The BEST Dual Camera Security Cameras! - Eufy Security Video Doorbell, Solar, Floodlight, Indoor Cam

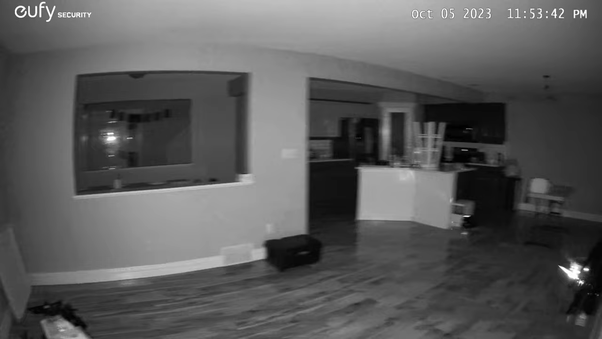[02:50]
lens has a 1.6 aperture it
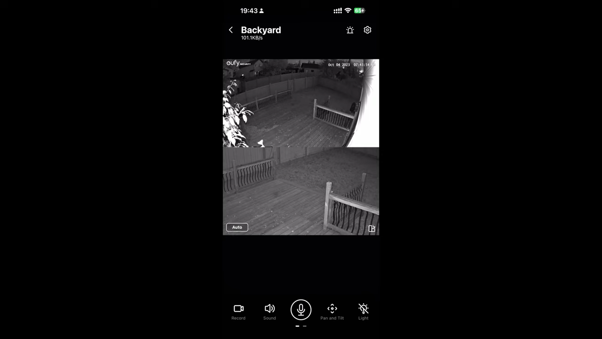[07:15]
detect license plates within 50 feet as well so most cameras they're kind of capped at 1080p but this one you'll be able to use even at
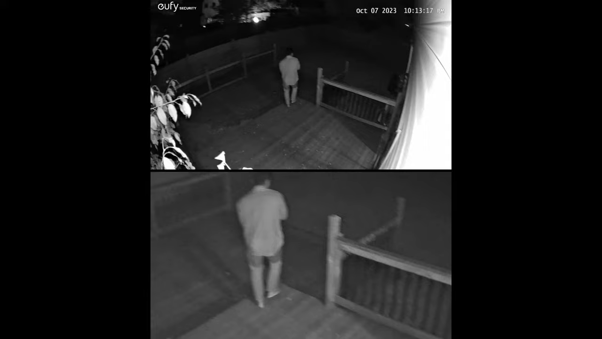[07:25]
night it has a color night vision with 100 lumens spotlight turned on and it also has an infrared night vision if you like the black and white version now of course with the eufy app you'll be able to use the view mode with dual camera